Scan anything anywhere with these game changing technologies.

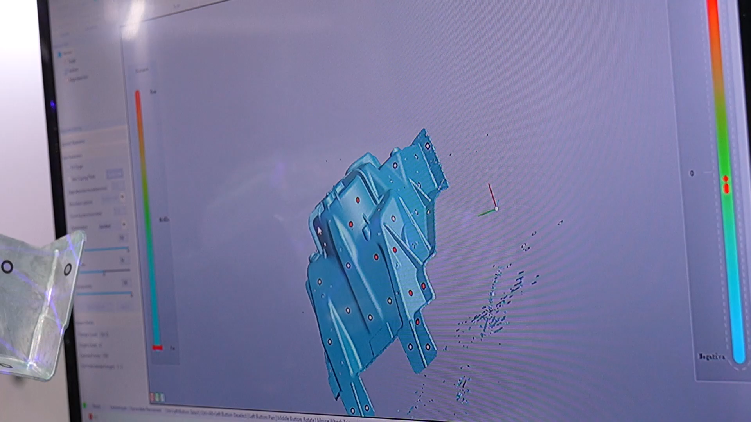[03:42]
scanning solution and the freedom to go and measure anywhere so go and scan anything anywhere you can see it's truly portable solution very much easily handheld and you
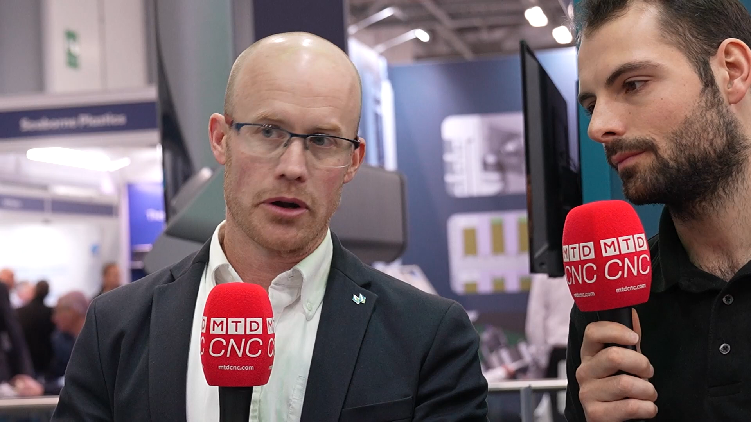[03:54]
know multiple capabilities with multi-camera support as well as different scanning capabilities as you can see that the cross hatch of those
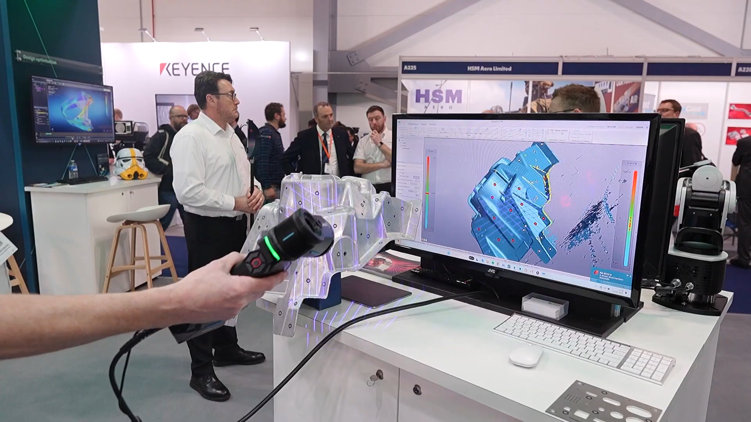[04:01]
lasers taking in all the point cloud data from the component that's being scanned
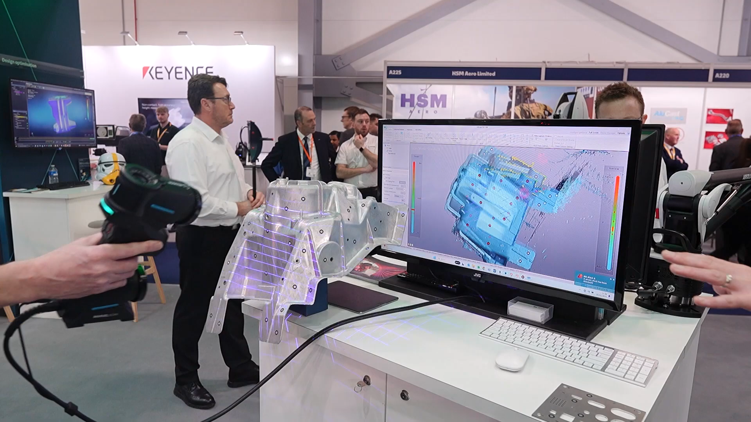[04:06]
and easily uh identifying it here in the software solution that goes along with it yeah and you can see the cable